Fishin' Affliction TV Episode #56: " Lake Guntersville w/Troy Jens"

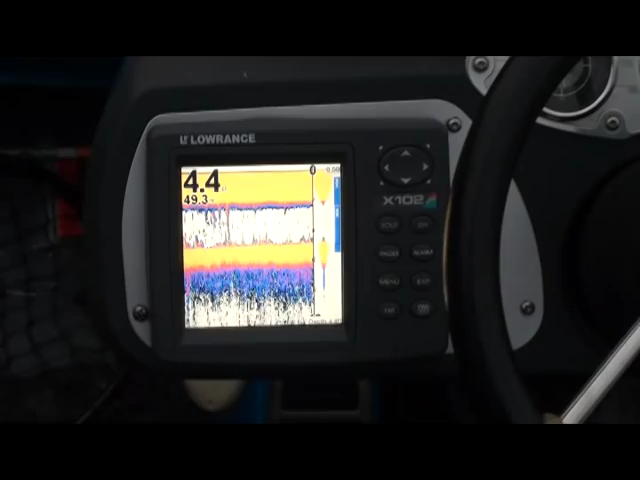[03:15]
And that wind is part of that cold front that we're in trying to catch these fish in this 49 degree water.